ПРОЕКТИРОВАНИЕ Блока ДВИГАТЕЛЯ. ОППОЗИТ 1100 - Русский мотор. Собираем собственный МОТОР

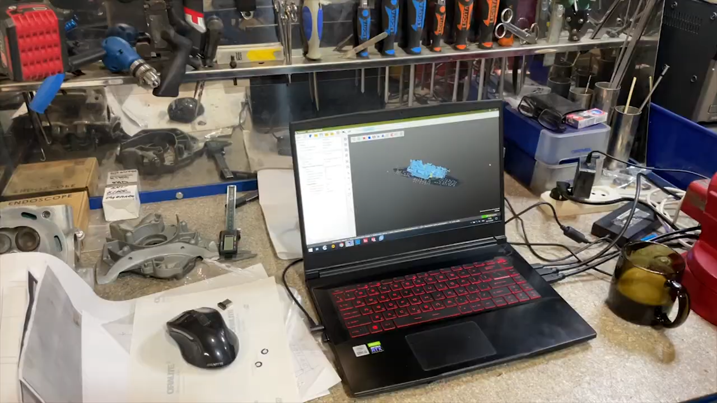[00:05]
как он был сканирован, как его обработали, как все делали.
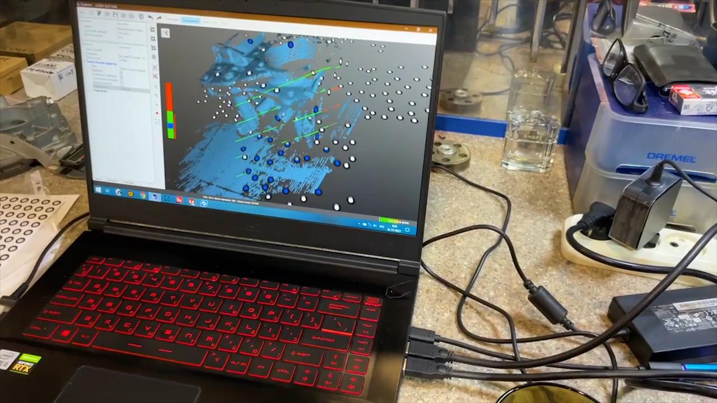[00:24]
Вот так прорисовывается деталь. Это идет сканировка.
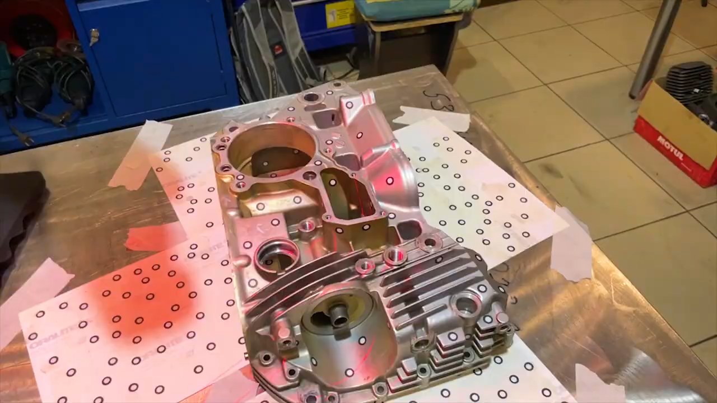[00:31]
Сейчас мы сканируем эту деталь, вот эти детали. И потом в программе Fusion
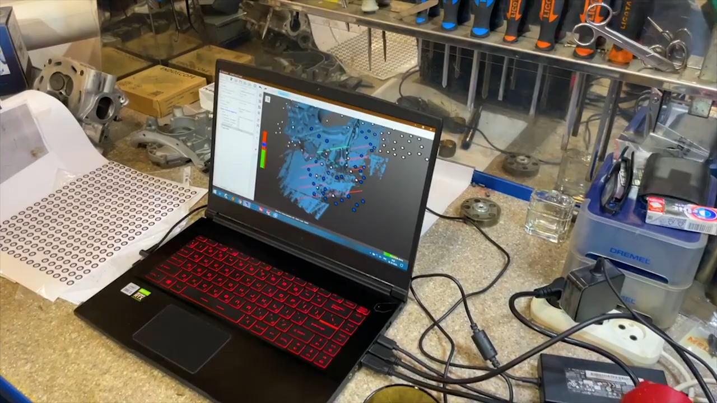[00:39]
переделаем это все под наши нужды.
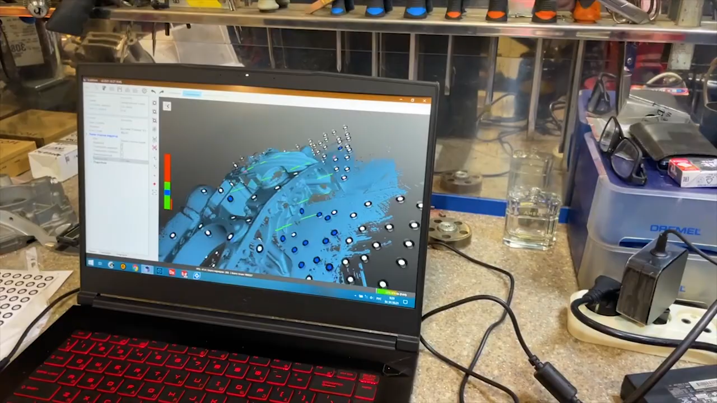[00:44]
Вот так это все прорисовывается потихоньку. И получается
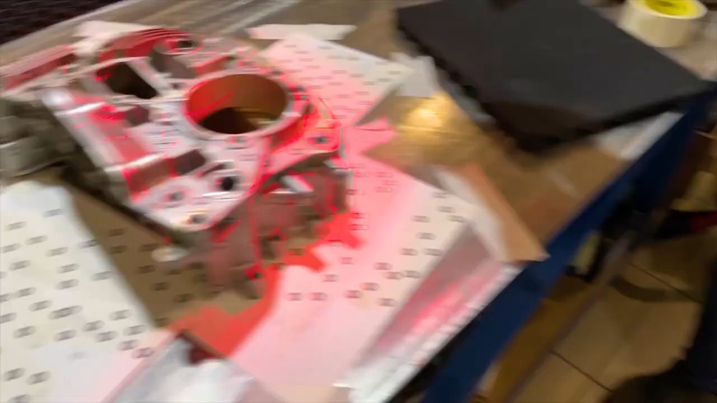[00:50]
деталь, ну, не совсем в твердом теле, но...
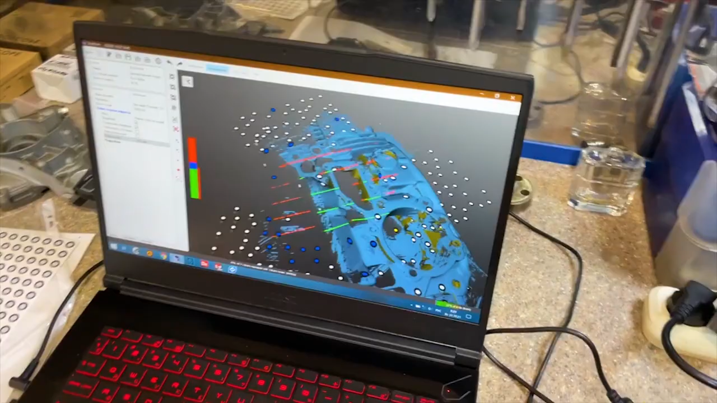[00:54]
Слушай, Дим, ну она уже почти в твердом теле получается, да?
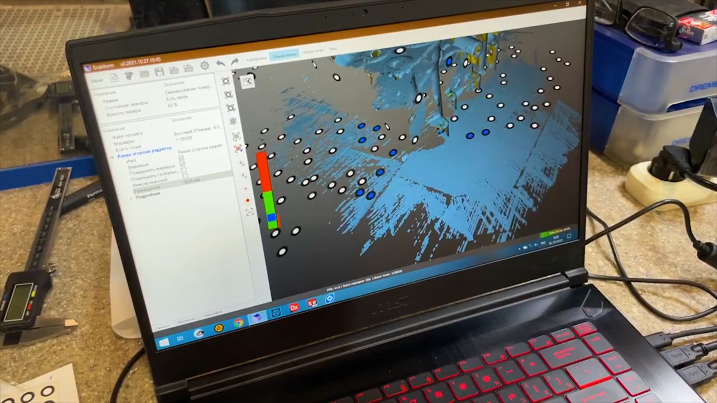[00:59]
Нет, твердое тело, с которым уже можно работать, это надо еще его обрабатывать.
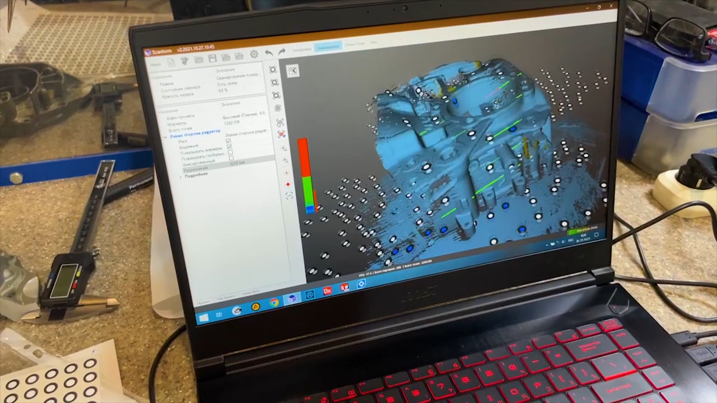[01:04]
Рендерить все равно надо, да? Это так называемая полигональная сетка будет.
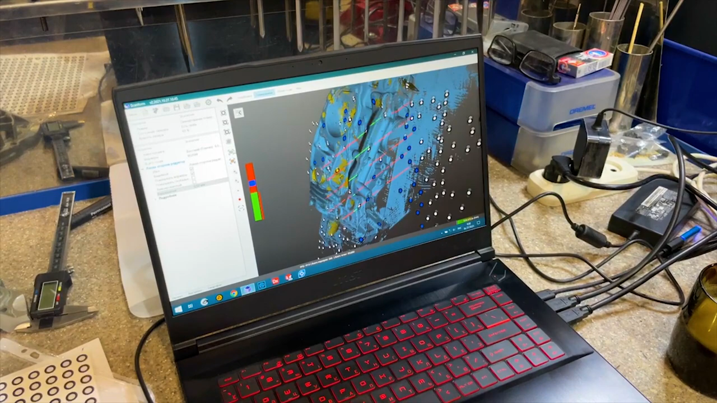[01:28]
Но это все-таки, да, это не тело, это система сетки, да?
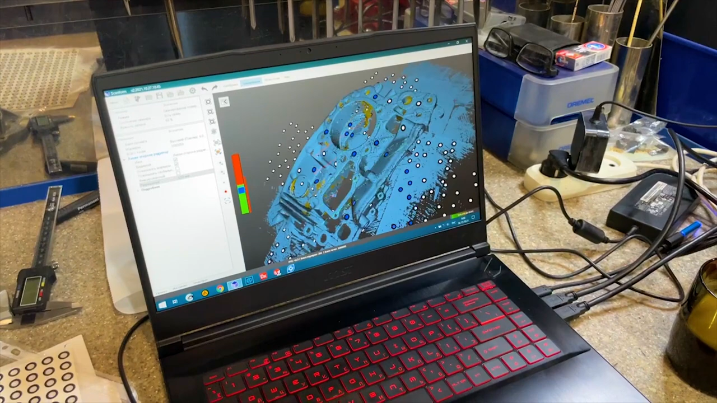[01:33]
Сейчас это вообще облако точек. Облако точек.
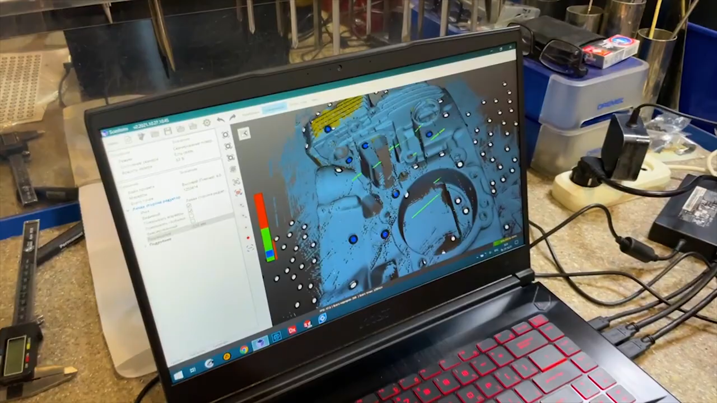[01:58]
У нас много передовых тем. Классно. Так он еще считывает и пол, да?
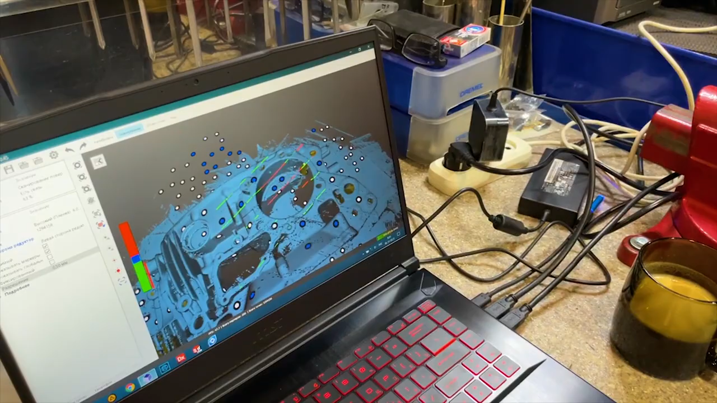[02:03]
Пол-то убирать потом надо будет, да? Я оставлю уже чисто деталь.
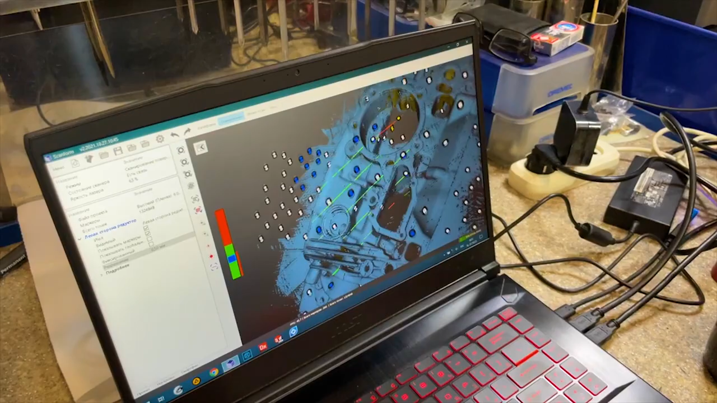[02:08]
Там внутреннюю часть все равно надо будет делать.
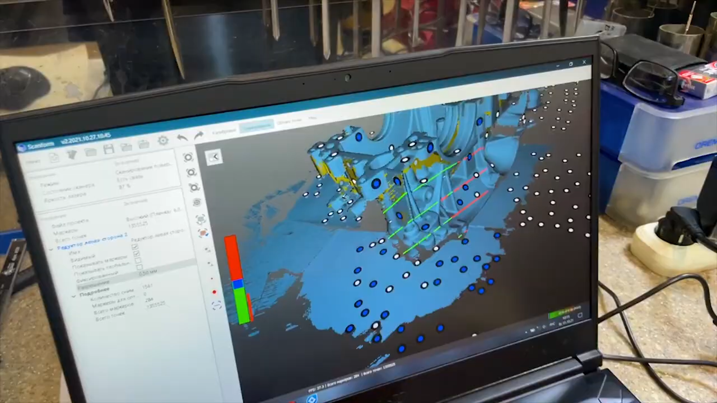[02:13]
Так, ну теперь делаем обратную сторону.
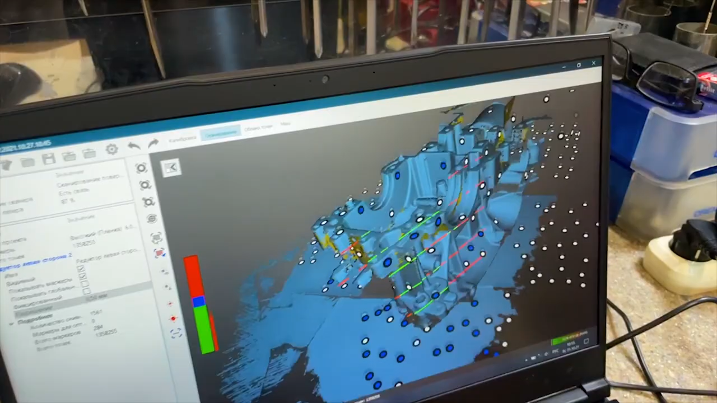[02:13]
И вот что у нас получается.
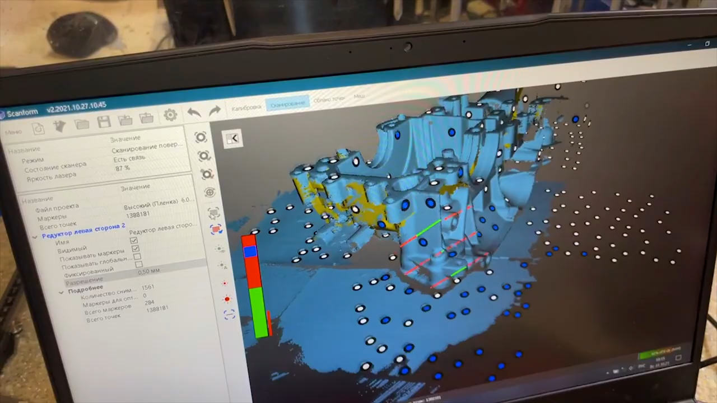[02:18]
Одна половинка картера для работы в программе для 3D моделирования